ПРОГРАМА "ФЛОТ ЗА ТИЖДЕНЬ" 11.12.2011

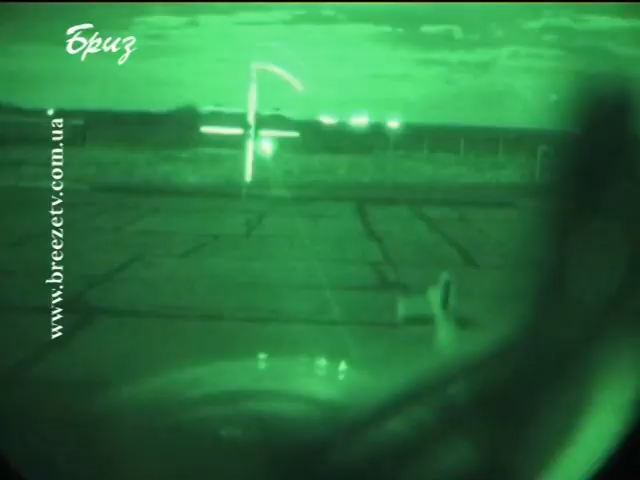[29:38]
принципово новий лазерний приціл та прилад нічного бачення значно розширює можливості застосування вертольоту як у день,